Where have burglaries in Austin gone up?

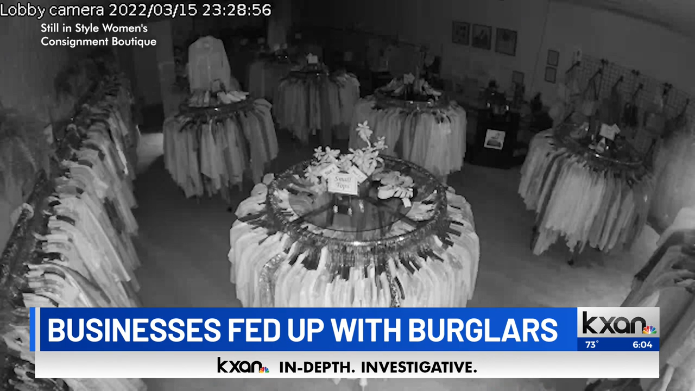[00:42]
We got that from the owner at still in style women's clothing consignment boutique here on Burnett Road. You can see the thief break in. The owner tells me they were in and out in 55 seconds taking a safe, which the owner says didn't contain much, but the damage to the glass door ended up costing around $2300, a thousand bucks out of her pocket after insurance. That business owner did not want to chat on camera out of fear, but she says she's not alone the same night of this video just a mile down the road. Take a look at this.